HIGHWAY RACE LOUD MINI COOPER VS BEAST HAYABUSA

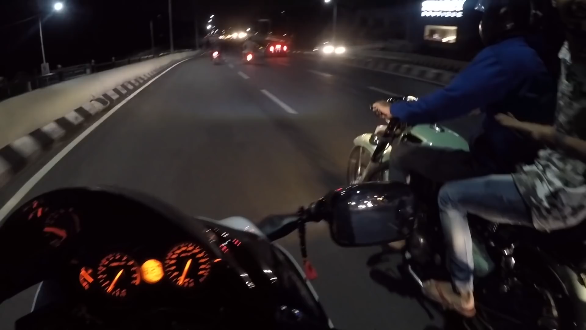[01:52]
चल चल चल चल. अबे वो मिनी कूपर जा रहा है यार. चलो फॉलो करते हैं. मिनी कूपर का साउंड तो बहुत ही बढ़िया था. वाह यार, पूरा खुला हुआ है गाड़ी. हाय हाय.
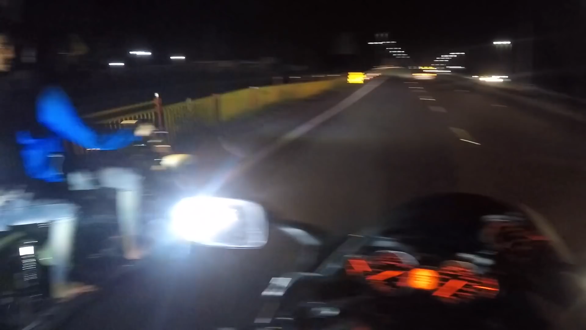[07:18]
ये बंदा का हेलमेट नहीं है, शर्म नहीं साले को।